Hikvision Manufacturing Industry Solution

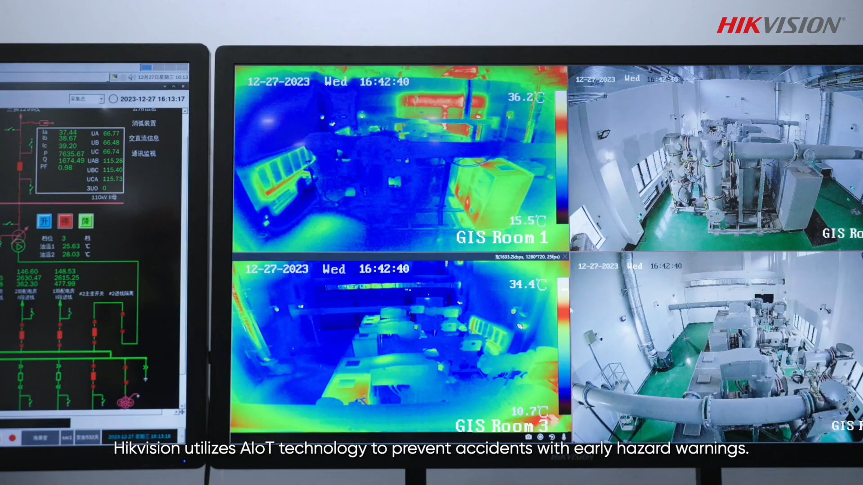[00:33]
HikeVision utilizes AIoT technology to prevent accidents with early hazard warnings.
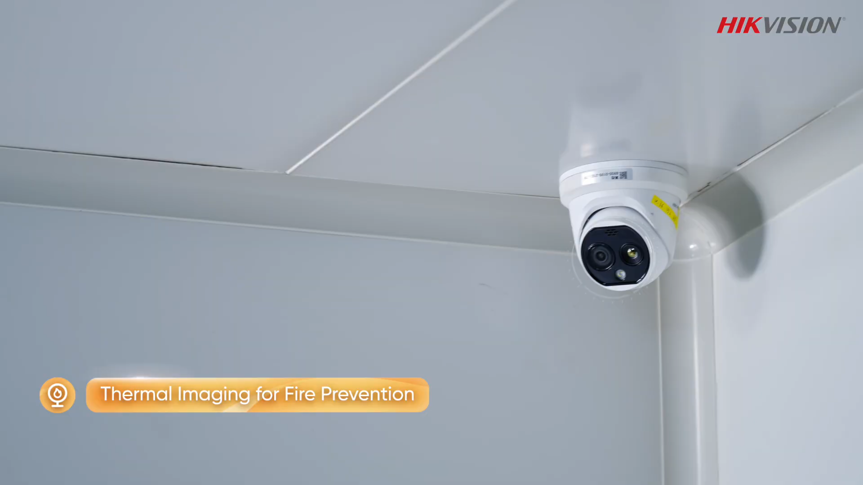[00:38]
For example,
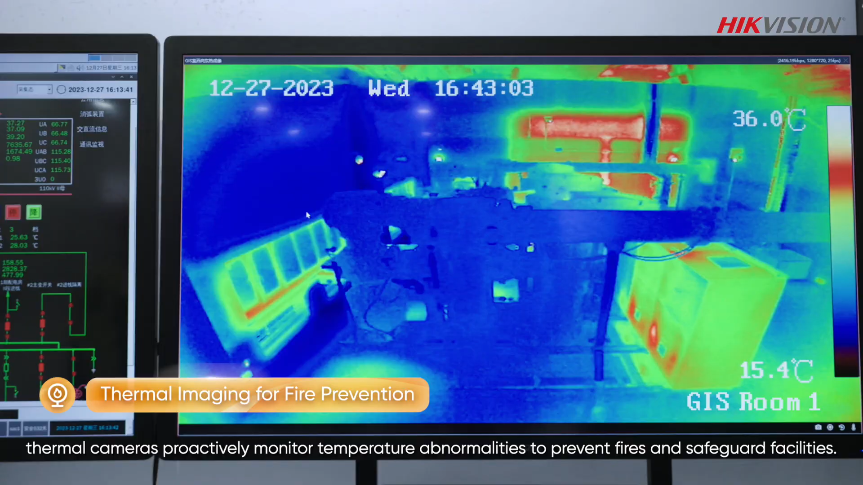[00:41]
On screen: scale top 36.0°C, scale bottom 15.4°C
thermal cameras proactively monitor temperature abnormalities to prevent fires and safeguard facilities.
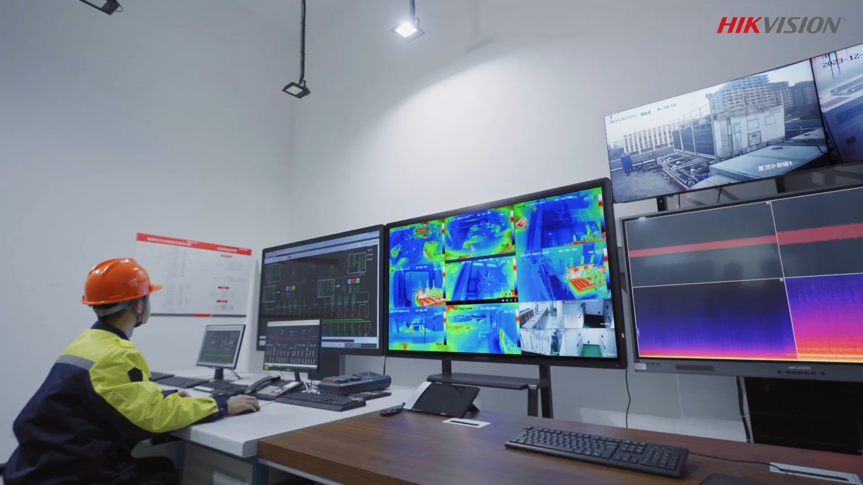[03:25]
In terms of equipment maintenance, HikeVision uses video and IoT for predictive measures to avert operational downtimes.
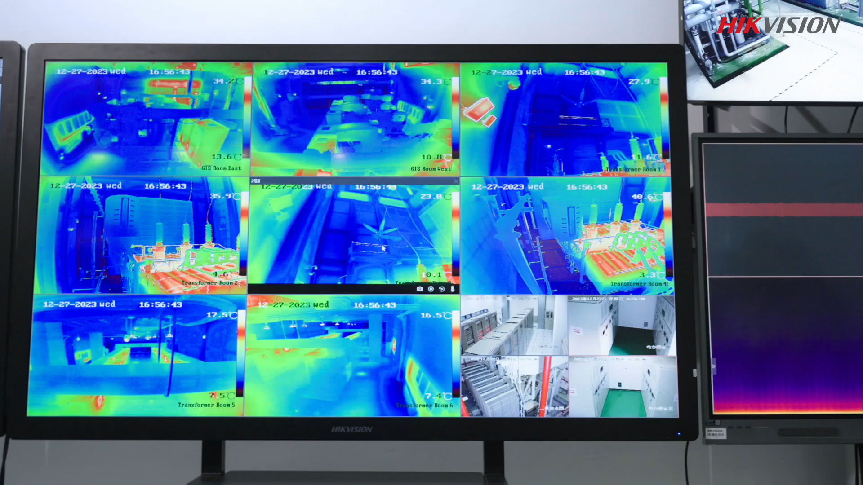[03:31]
Thermal cameras maintain watch over equipment health and trigger alarm alerts for anomalies.